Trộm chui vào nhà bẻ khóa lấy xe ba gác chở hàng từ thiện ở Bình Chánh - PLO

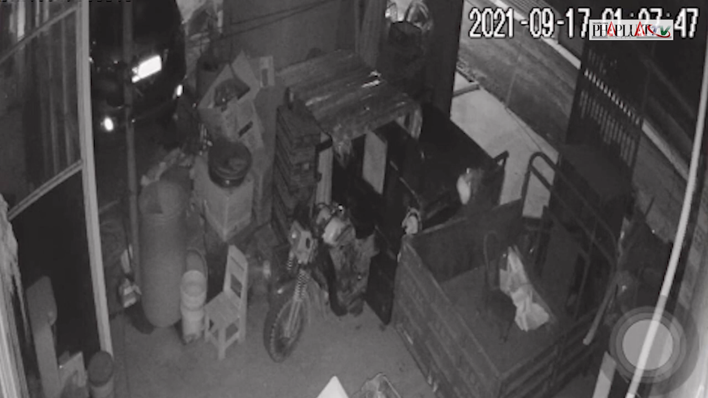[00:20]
huyện Bình Chánh để lục tìm lấy tài sản. Theo hình ảnh từ camera an ninh, tên trộm bẻ khóa bò vào khu vực sân rồi đi lòng vòng ở sân để tìm tài sản giá trị nhưng không thấy.
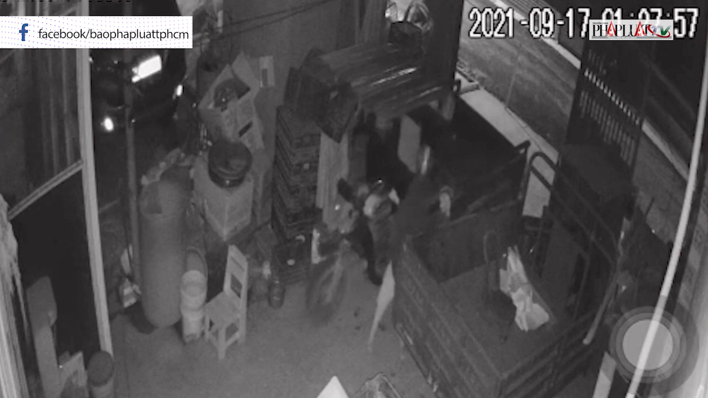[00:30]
Cuối cùng, người này cắt ổ khóa xe 3 gác máy đồng thời bẻ 2 ổ khóa cửa để đưa chiếc xe 3 gác ra ngoài tẩu thoát. Anh P cho biết mình đi làm thợ hồ dành dụng được 19 triệu đồng mua xe 3 gác trên khoảng 2 năm nay.